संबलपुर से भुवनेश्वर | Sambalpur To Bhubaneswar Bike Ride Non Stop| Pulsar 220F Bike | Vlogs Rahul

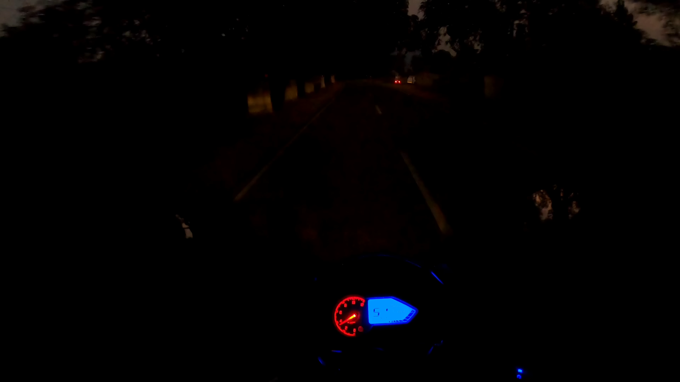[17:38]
अवि रहे हैं तो अभी है और टाउन पड़ा है यह देख सकते हैं यह पी थोड़े बड़ा दीक रहा आइए
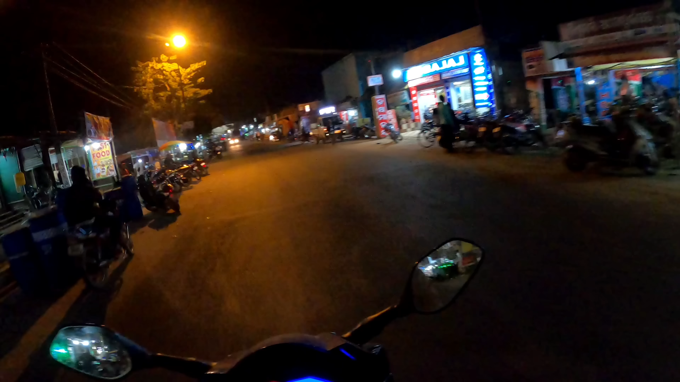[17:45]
पना स्युक्त अथि निकलते अ लेकिन दिक्कत ही है कि यहां पर इस रोड में वहां सारे ब्रेकर थे अलग कि अभी तो नहीं मिल रहें ब्रेकर अंदेला होने की वजह से सामने से जब गाड़ी आ रही ना बहुत तेज रहतार से फोकस करती है फोकस मारती है तो दिखता भी नहीं है और
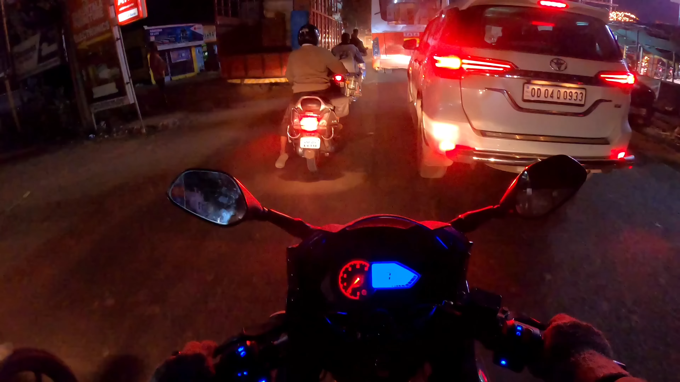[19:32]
चालिस किल इलेप्रोनिक के दुकान है और यह रात को चलनी वाली सब बस चल रही है बुनेश्वर से संबलपूर और संबलपूर से बुनेश्वर
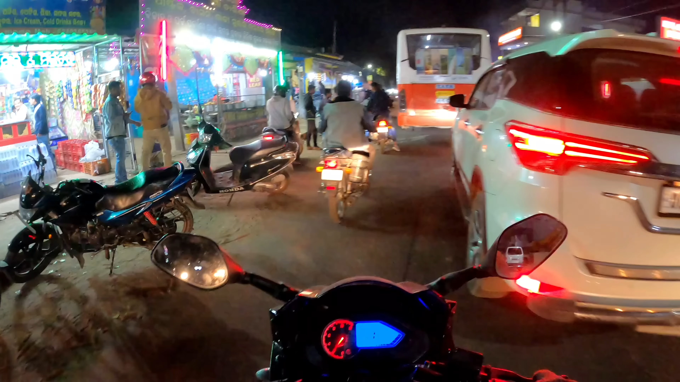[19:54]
यह देखो यहां पे खाने पीने के भी काफी सारे दुकाने हैं सौफ है ओ भाई का परतरहल बाड़ो तो बुनेश्वर तो गाई शि� इस रोड से अपने फॉलो करते हुए आगे बढ़ रहे हैं एक दम सीधा सीधा है और रोड भी अच्छी है कोई दिकत वाली बातने सिंगल रूट है तो थोड़ा सा देखता के चलाना पड़ता है इस यहां से मूड़ना है
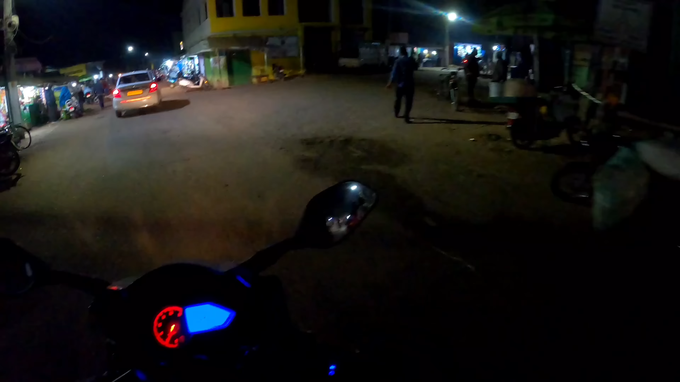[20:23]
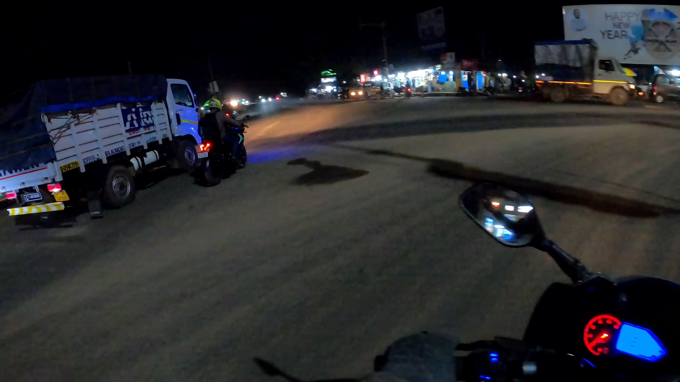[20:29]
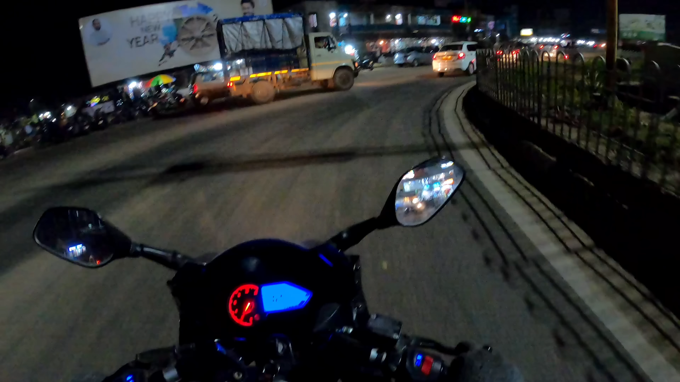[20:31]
अब हम मैं शिटी पर एंट्री ले चुके हैं यह देखो
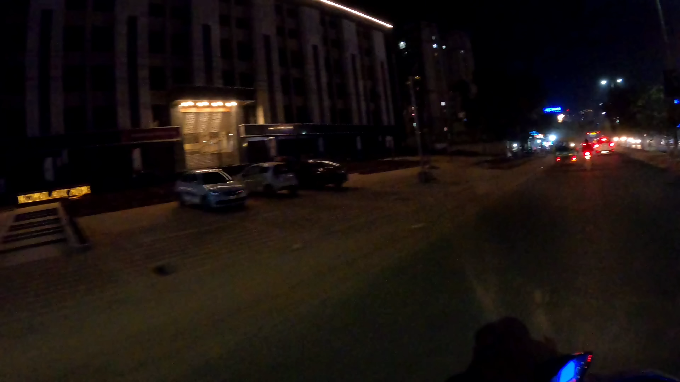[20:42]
भाई बड़े बड़े यहां पर हाला कि साड़े आड़ बज़े आप लोगों को यहां का नजारा दिखला रहा हूँ
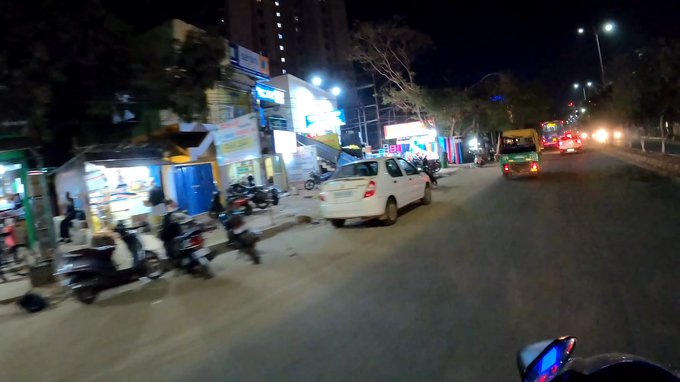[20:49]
मैं खुद देख के दंग भाई इतना बड़े बड़े बिल्डिंग बने हुए इस सेड में सिधा सिधा जा रहे हैं हम लोग रेलो स्टेशन के लिए